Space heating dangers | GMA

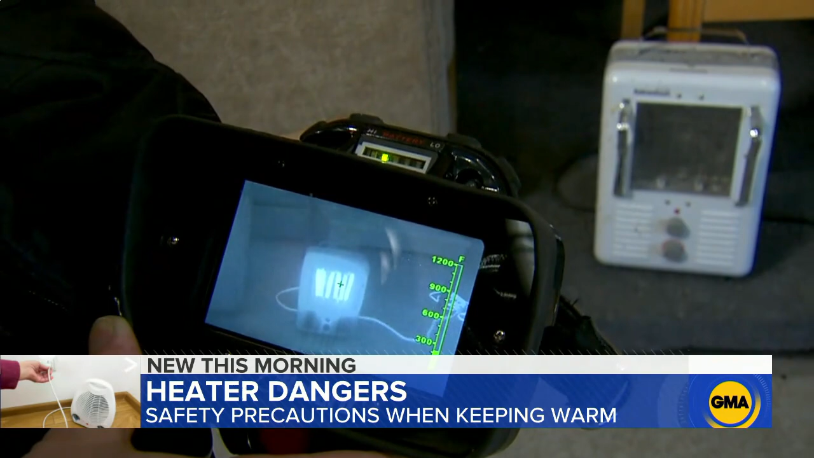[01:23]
And then you see it spiking to 300 degrees. If you were to touch that, you could burn yourself. The next demonstration, how quickly a fire can spread when a space heater is too close to combustible items.